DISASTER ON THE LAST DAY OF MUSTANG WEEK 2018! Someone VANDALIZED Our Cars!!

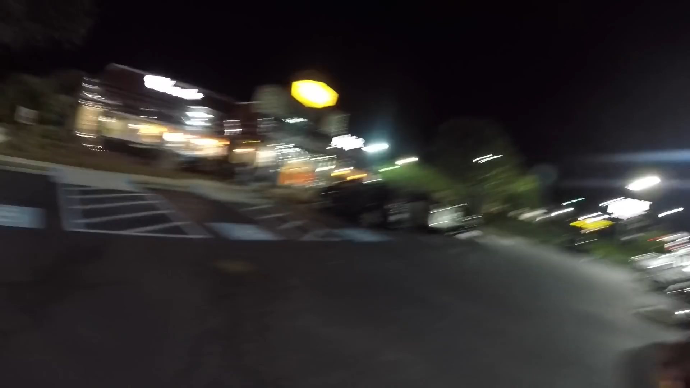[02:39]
it's a little Denny's here at this classic diner here it looks